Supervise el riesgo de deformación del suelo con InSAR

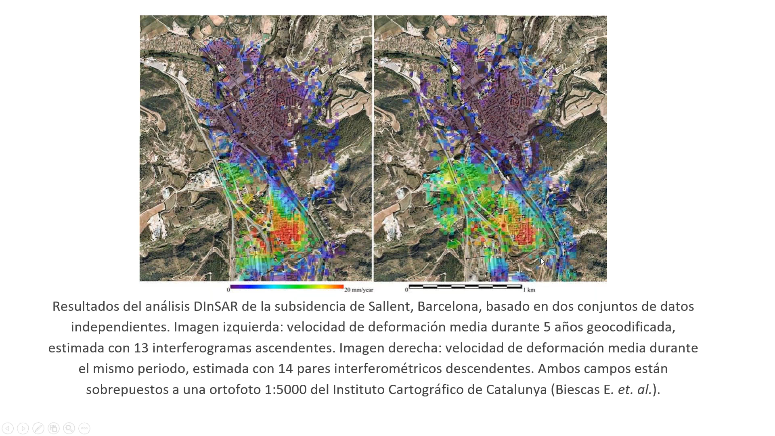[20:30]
y lo que sí pues evidencia pues con mucha precisión la información que estamos viendo acá, y que están como que en el mismo rango de 20 milímetros por año que se está hundiendo esta zona, ¿no? Que totalmente se está mostrando.